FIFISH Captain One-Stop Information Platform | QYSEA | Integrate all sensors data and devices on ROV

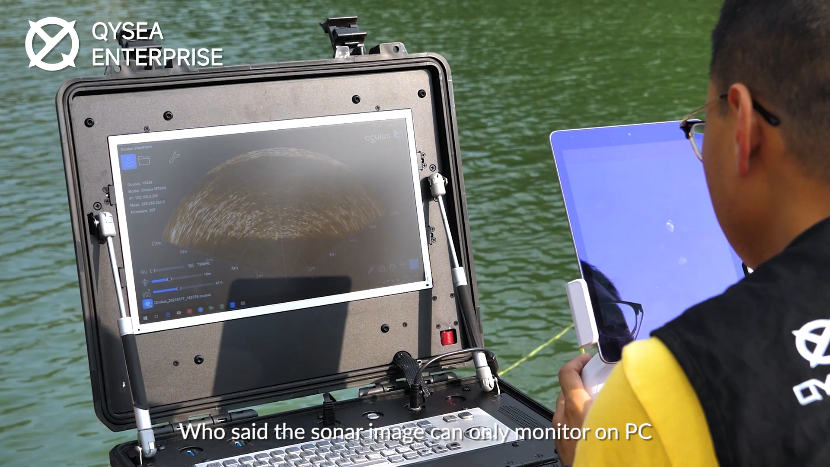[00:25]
only monitor on a pc an ipad
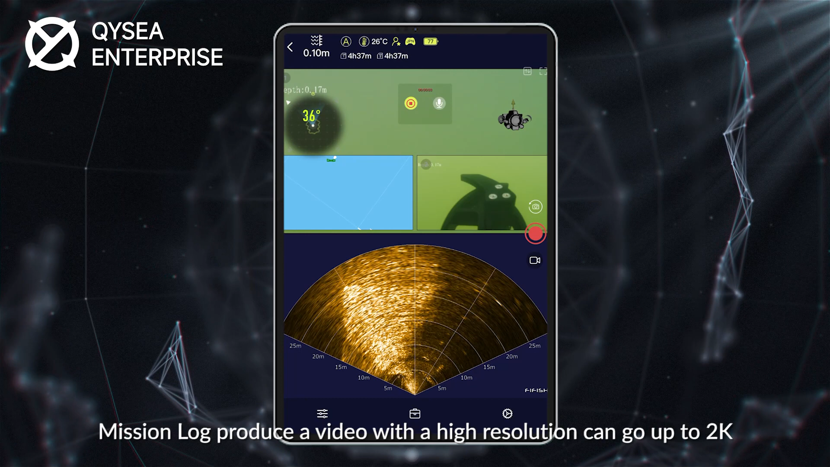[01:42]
On screen: water 26°C
2k provide sharp and detailed information all data include but not limited to camera image sonar
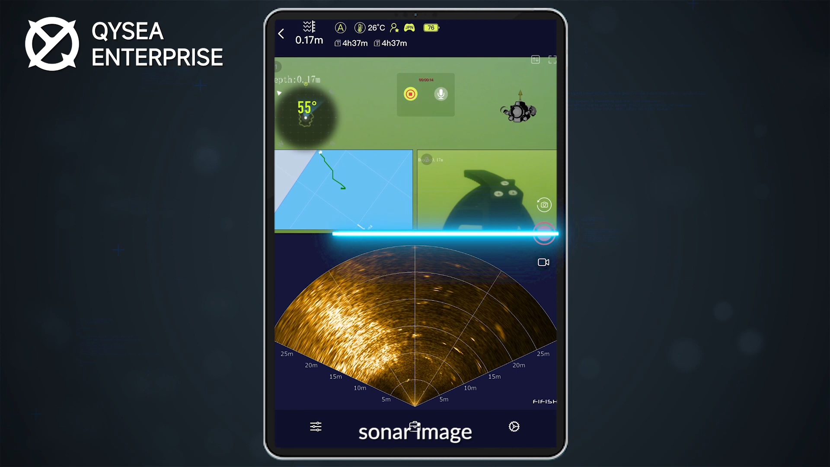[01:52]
On screen: water 26°C
image positioning coordinate and other information the voice
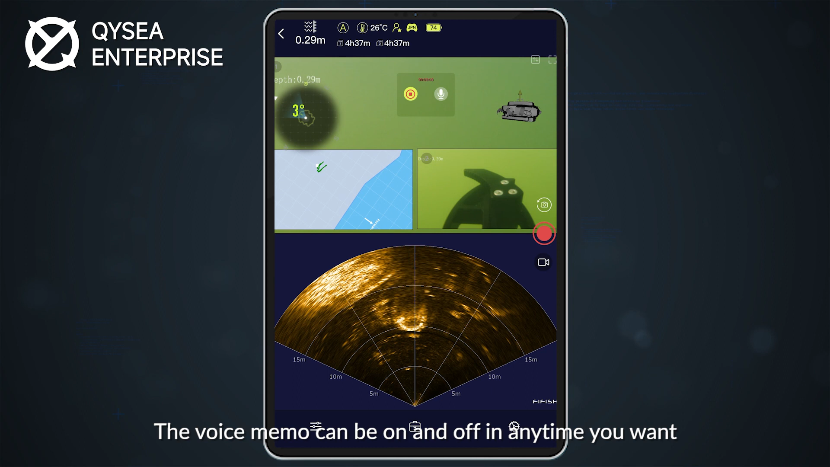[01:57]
memo can be on and off anytime you want it requires your thoughts and discoveries the professional headphone and microphone can pick up your voice in noisy field
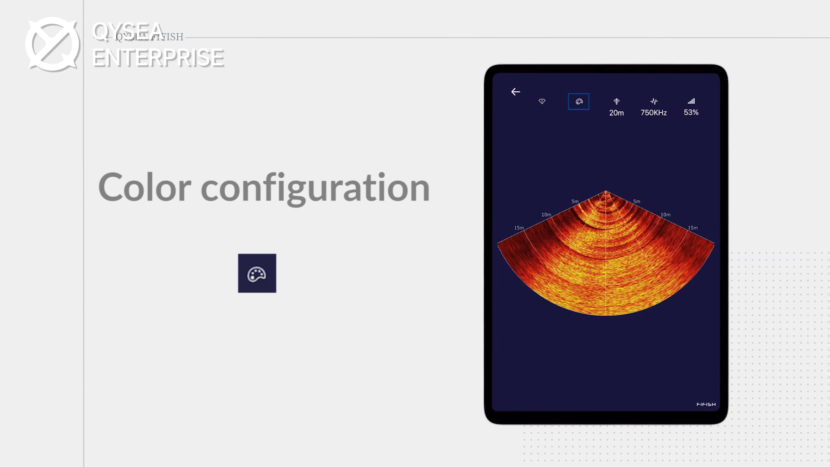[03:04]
and a color configuration all those features provide ultimate using experience and make pilots more confident and focus